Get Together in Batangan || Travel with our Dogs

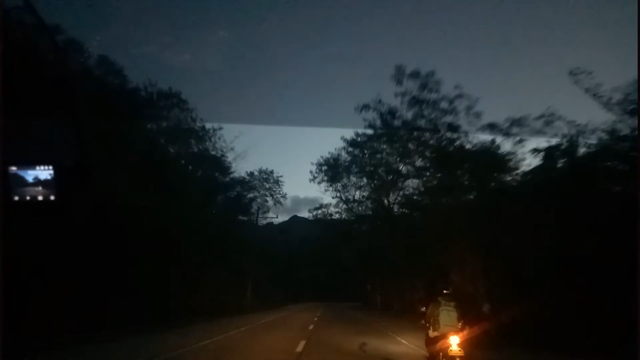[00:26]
Umalis na kami. Kaya madilim pa yung daan. Tapos sinama rin namin yung dalawang aso.